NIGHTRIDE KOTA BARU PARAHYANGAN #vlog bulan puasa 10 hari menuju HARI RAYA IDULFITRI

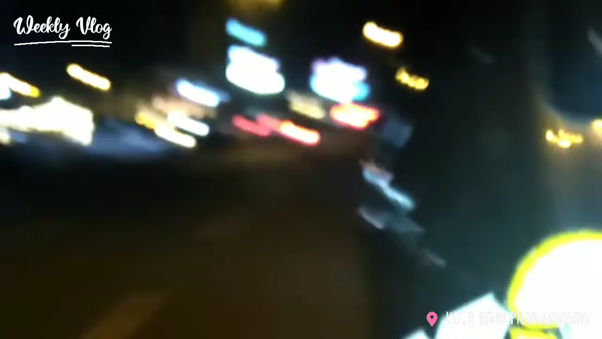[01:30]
Dan pasti itu sangat menggiurkan, terutama jalannya itu bisa dipakai reading santai, balapan, atau tes motor. Dan agak boleh kalau tes motornya itu di Kota Baru ya. Oke, teman-teman, sekarang saya berada di kawasan IKEA ya, masih di Kota Baru Parahyangan. Dan kita lihat ini ruko-ruko sangat ramai sekali oleh pengunjung yang buka puasa atau lagi makan.